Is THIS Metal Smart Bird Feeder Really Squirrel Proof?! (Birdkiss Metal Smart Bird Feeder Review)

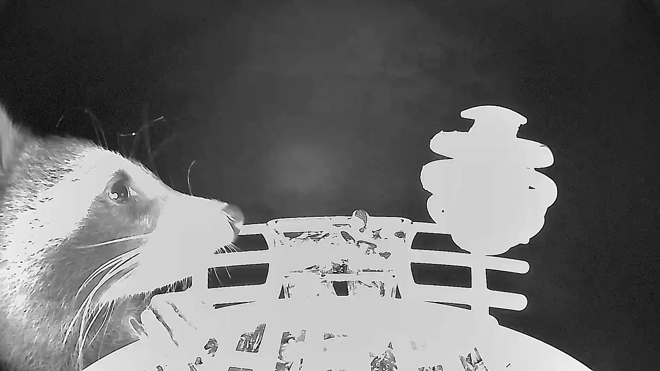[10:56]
In addition to the birds, a raccoon came to check out the feeder,
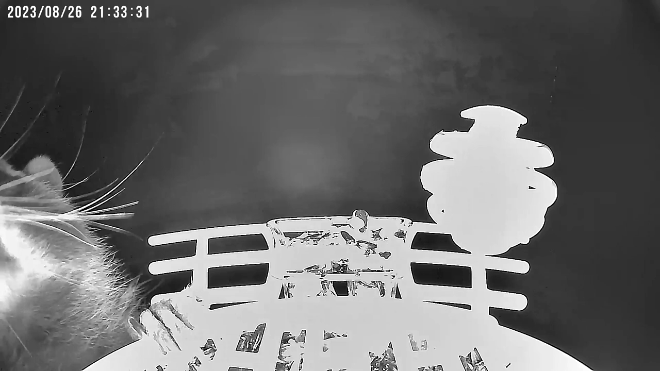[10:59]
but didn't seem interested in feeding from it, and a chipmunk did come to eat a couple of times.